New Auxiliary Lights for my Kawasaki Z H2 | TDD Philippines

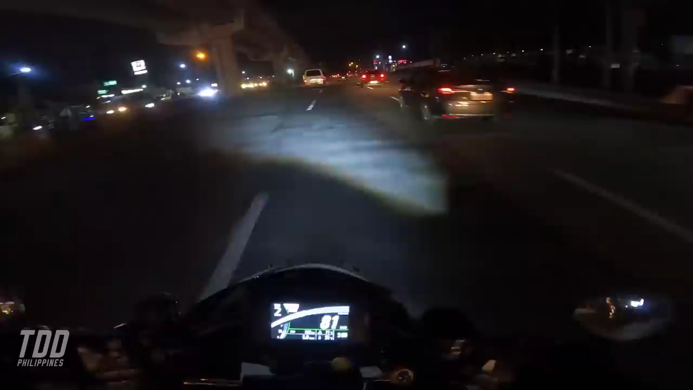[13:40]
kita nyo ba yung ilaw ayos tong TDD budget friendly pero nasiserve naman nyo yung kanyang purpose na lumiwanag ang buhay lalo na pagkabi so syempre hindi natin iahay to makakasilaw sa mga sasakyan pero para pagkakataon na emergency ba at least meron tayong pangbuga dito o diba e pangbuga tayo diba ang gusto ko dito sa
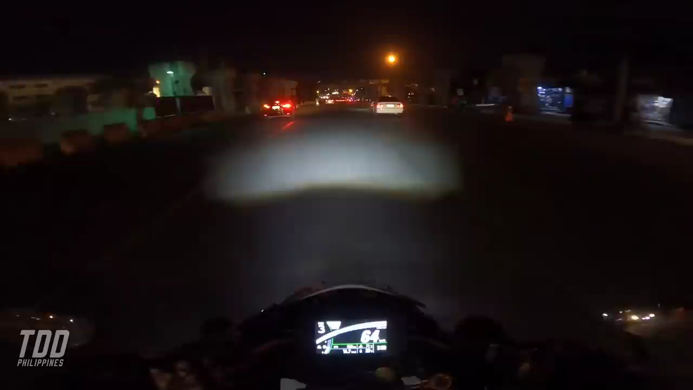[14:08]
Nighthawk ng TDD Philippines spotlight lamang una sa lahat hindi siya sobrang laki na tipong napakalakas niyang kumusumo ng power tuksok yung simple lang yung tipong dagdag ilaw lang dagdag ligwanag kapag madilim ang paligid habang nagmumotor dahil ang headlight natin na hindi sapat tingnan nyo papatayin ko o diba tingnan nyo yung
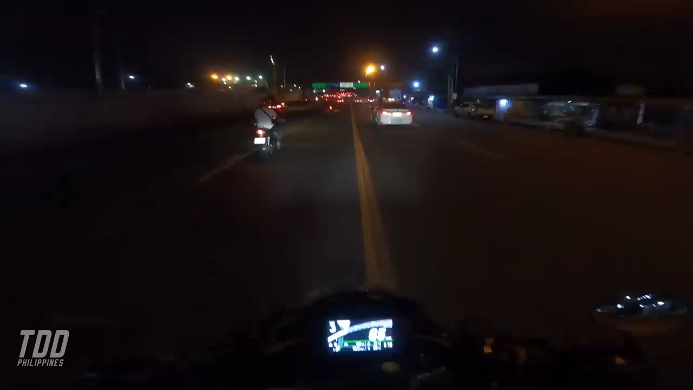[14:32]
difference pag walang auxiliary light so pag in on natin ayan o diba low lang pagka naman nakapatay suddenly meron kang napigla ka ba o meron kang gustong i-warning at least meron tayong hi o diba liwanag no kasilaw kaya hindi ko siya i-steady so gaya lang natin mag yan ganyan lang o diba kitang kita at dito sa video at dito sa video natin halatang halata dahil gabi dyan natin ma-appreciate yung pinainstall natin at dagdag natin itong o nga pala itong busina natin
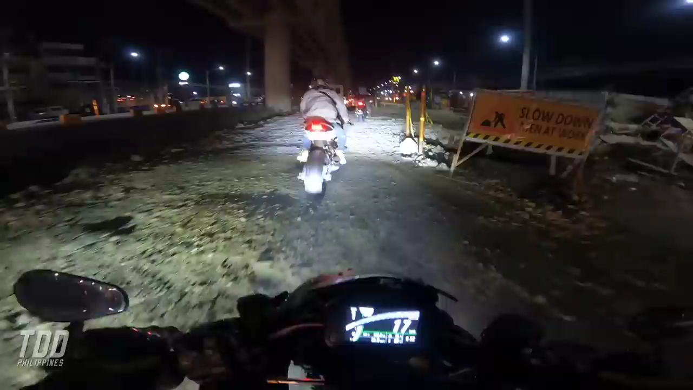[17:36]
sa antipolo okay nasubok yung auxiliary light ko
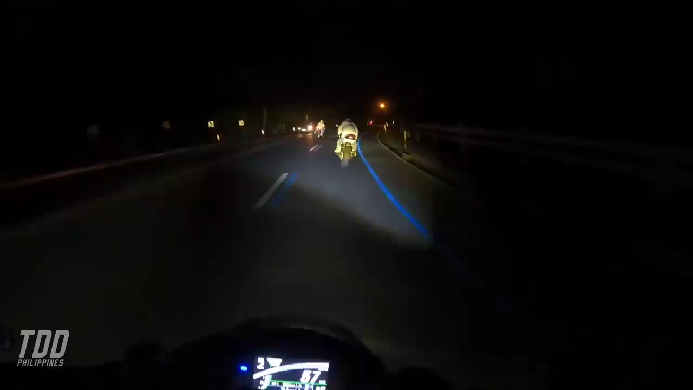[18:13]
importante yung may auxiliary light diba imagine wala tayong ilaw na auxiliary tignan mo ang dilim diba
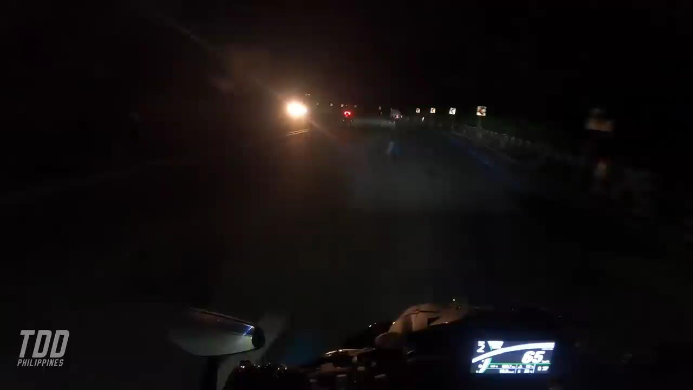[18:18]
grabe diba o hindihan natin yung high see hindi pwedeng wala tignan nyo o aliwanag pagka may auxiliary diba yan yung sinasabi ko mukhang dito na yata malapit na tayo ha nakubukan dito na saan kaya kami magkakape ngayon